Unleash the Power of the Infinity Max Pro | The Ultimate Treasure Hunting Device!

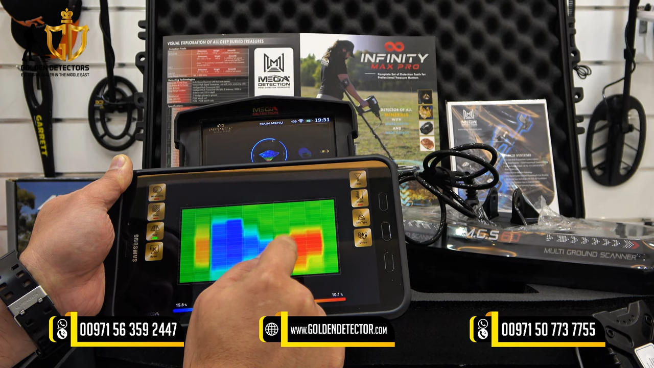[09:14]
red color is for metallic object and for the uh blue one is for the hollow space or any uh space under the ground or maybe it can be a tunnel or cave for the blue blue color so on this case as you can see there is like a tunnel going to the treasure